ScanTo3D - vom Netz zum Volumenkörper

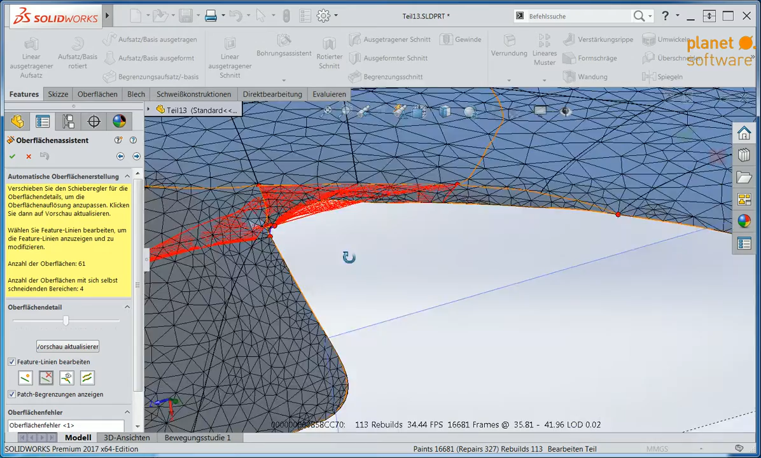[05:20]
Die zeigen nämlich an, wie dieses Scan-Netz in Oberflächen unterteilt wird. Und man sieht das speziell bei so Ecken, die zusammenkommen, wo der Scanner ungenau gearbeitet hat, dass es hier Probleme gibt, diese Flächen auch sauber zu erstellen.
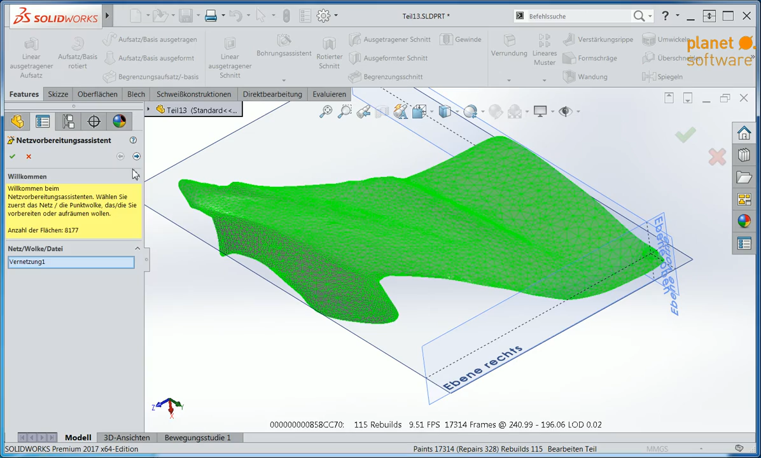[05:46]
um dann solche Zacken, die durch dieses rote Gitter angezeigt worden sind, komplett herauszulöschen.